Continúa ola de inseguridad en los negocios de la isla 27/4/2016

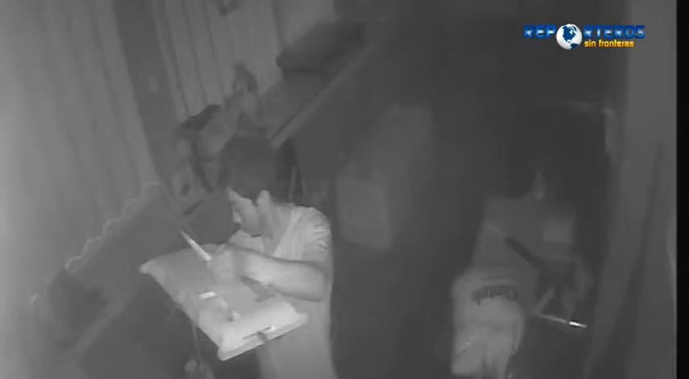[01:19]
Y así mismo dejamos las fotografías de las mismas imágenes de la persona que roba. Es un joven aproximadamente como de 20 años, como está todavía oscuro, o sea, se ve todavía en las cámaras como blanco y negro, porque son infrarrojas. Y gracias a eso pudimos saber quién es. Entonces, yo sí les voy a pedir a ustedes que me ayuden a los ciudadanos a identificar a esta persona.